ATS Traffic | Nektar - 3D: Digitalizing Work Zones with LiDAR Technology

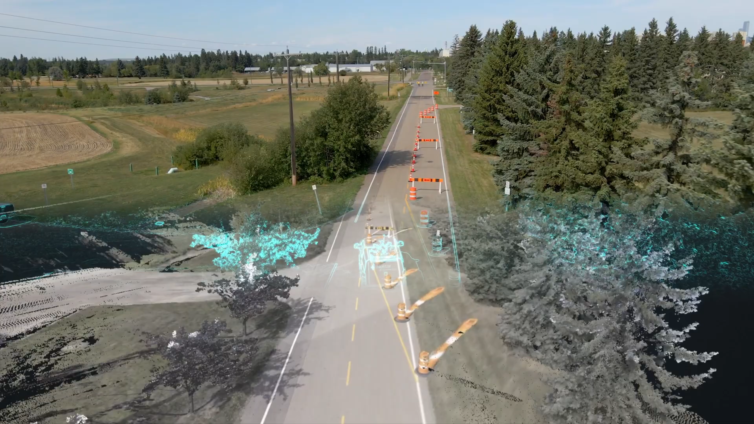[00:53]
Once you collect that data you would then bring it back to the office to process the data and from there you would end up with a what we call a virtual 3D model point cloud.
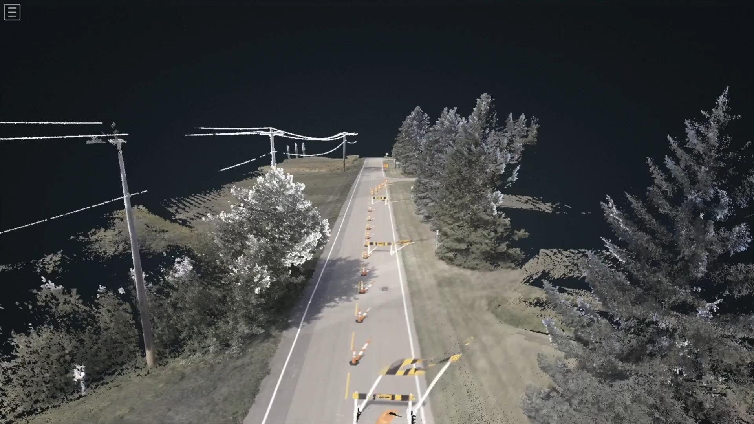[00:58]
With that point cloud you would then do any kind of extraction or analysis that you would want to do in the office.
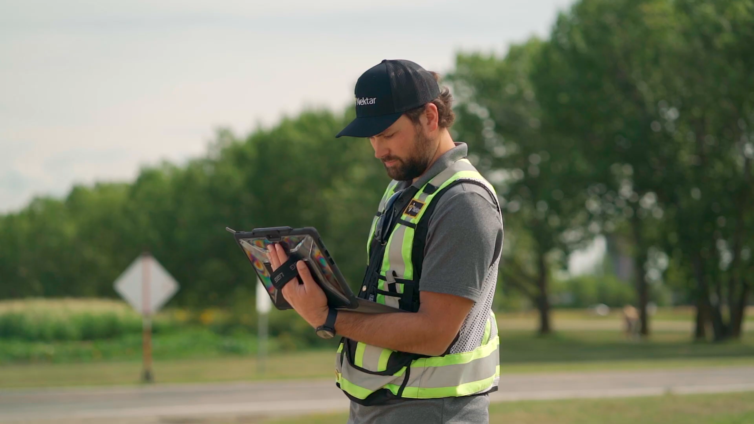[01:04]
LiDAR technology provides you a pretty accurate
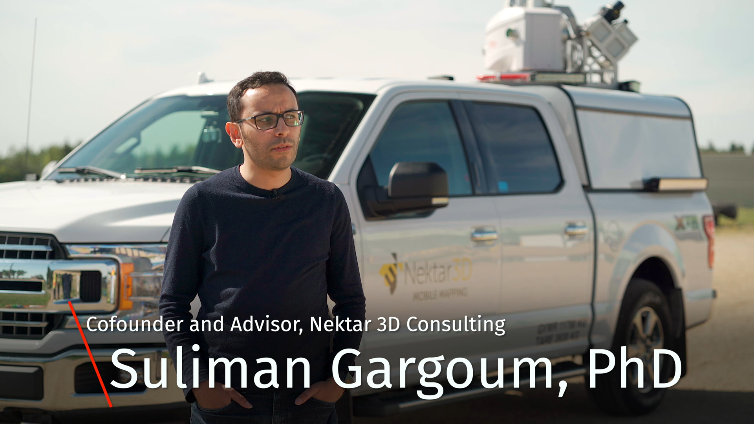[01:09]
highly detailed representation of the surrounding environment. So if you're collecting a scan of a work zone then you get all the different features of the work zone.
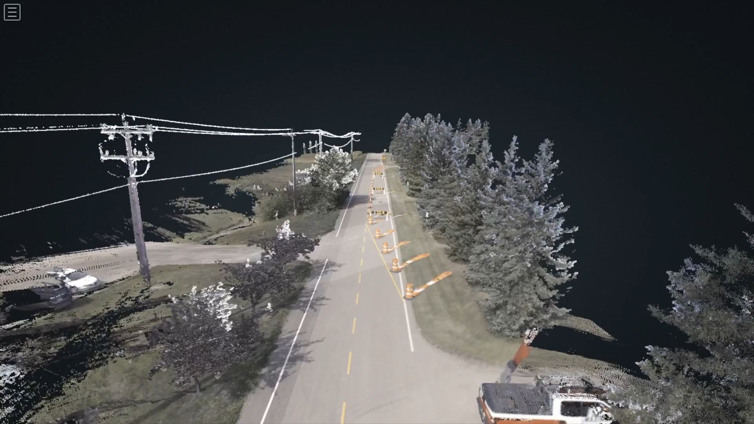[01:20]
The lane markings, the traffic signs, all the barriers that have been set up. You just get a full virtual model of all that information.
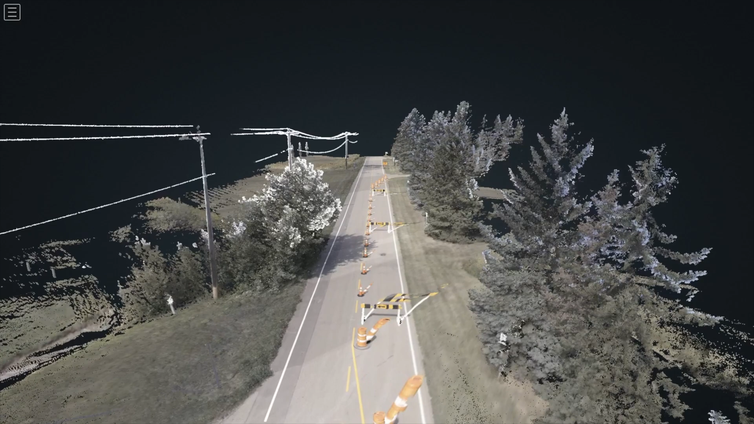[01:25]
LiDAR stands for light detection and ranging and it's a remote sensing technology that uses near infrared light rays to collect positional and intensity information of the surrounding environment.